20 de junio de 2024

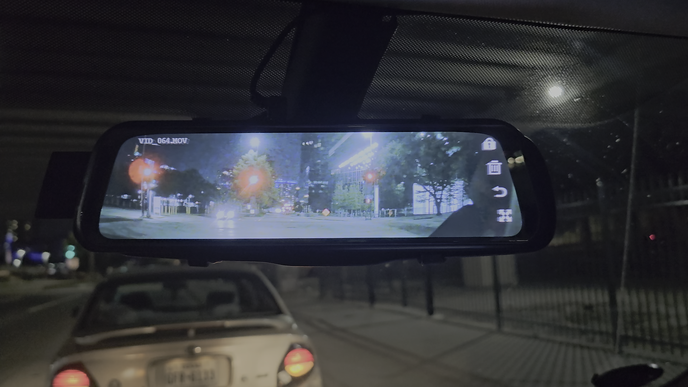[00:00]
You see, it's... It's in green. You see, I waiting for chain green. The next is red.